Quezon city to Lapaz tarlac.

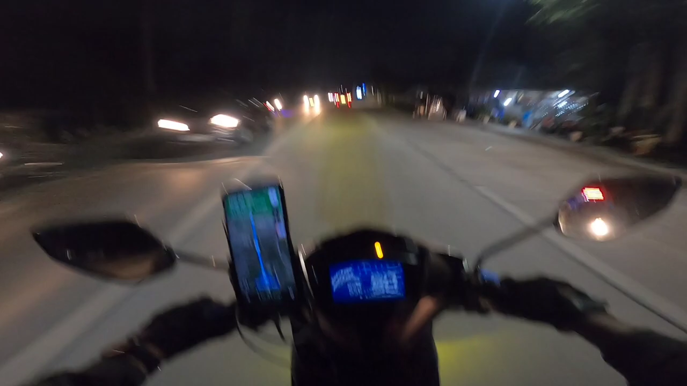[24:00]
Time check tayo. 8:54. Alas 9 na. Ilang kilometers pa kami? Halos kalahati na. 54 kilometers. Nandito na kami sa MacArthur Highway. Ramdam ko na yung sakit ng puwit ko.
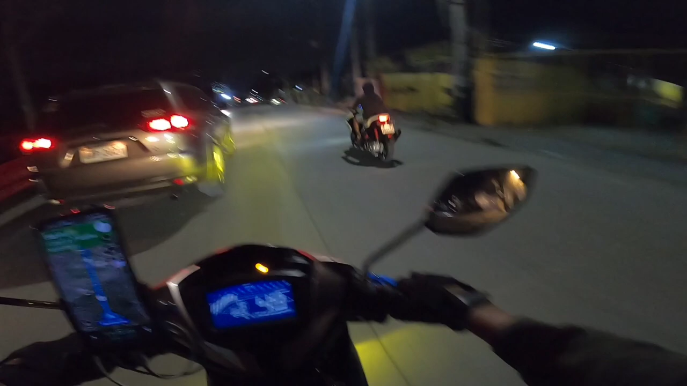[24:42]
Medyo mabagal lang yung takbo namin kasi pangit ang daan dito sa MacArthur Highway. Lubak-lubak. Grabe. Pagka hindi ka nagdahan-dahan talaga, masisira yung motor mo. Itong nakikita na ito, medyo maganda-ganda na. Pero doon sa kabila, grabe.
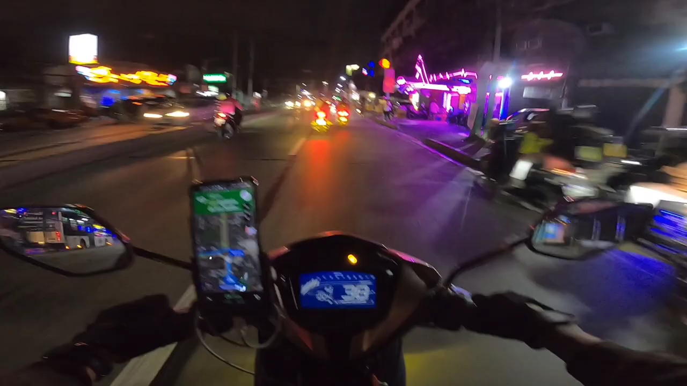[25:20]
time check tayo. 10:04. So nandito na tayo sa monumento.
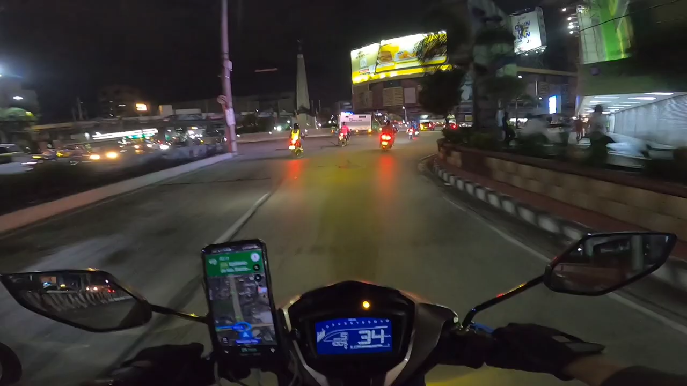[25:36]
So edyan na to.
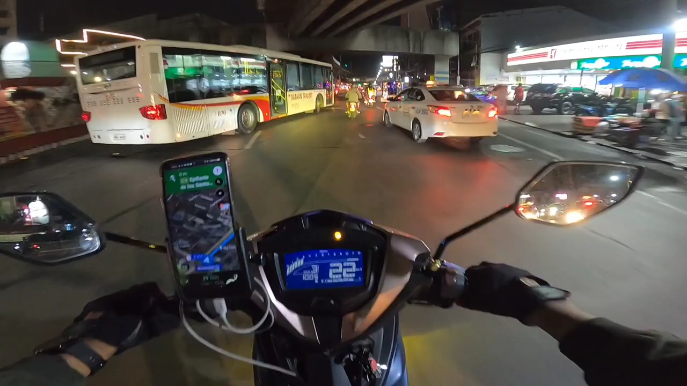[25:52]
Expected for mga 30 minutes nasa bahay na, or more than 30 minutes. Ramdam ko na yung pagod ko. Inaantok na ako. Sakit pa ng puwit ko. Grabe. Wala pag alis namin. Ang pahinga lang namin, umihi kami. At saka nagpagasolina. Yun lang.
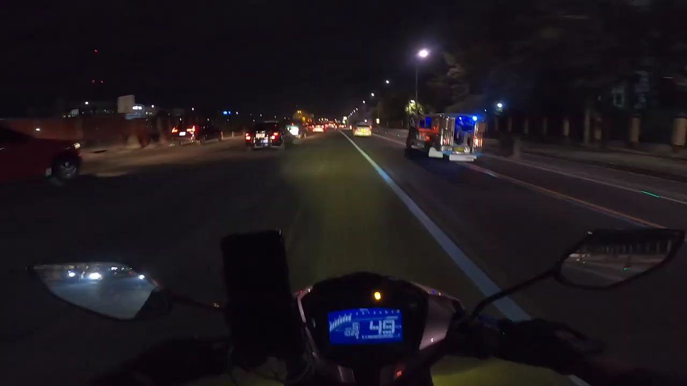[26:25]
Ay, malapit na rin. Time check. 10:22. Nandito tayo ngayon sa Commonwealth.